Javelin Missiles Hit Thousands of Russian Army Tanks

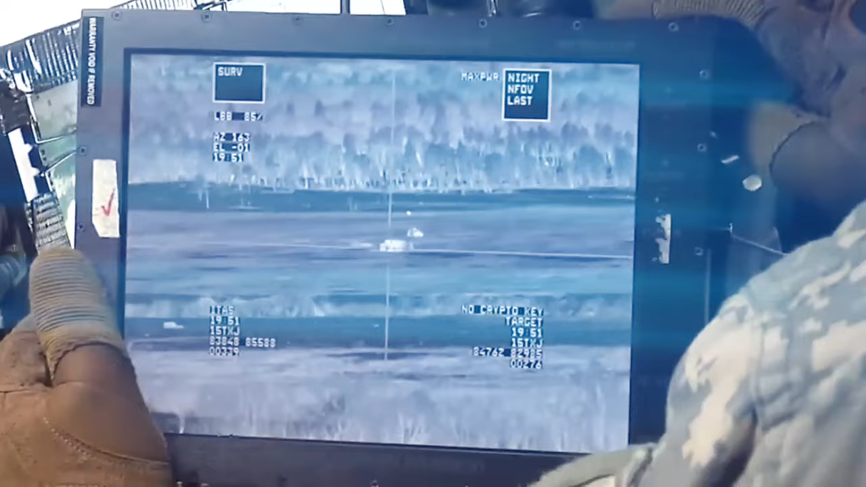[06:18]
that allows the user to aim the missile at the target.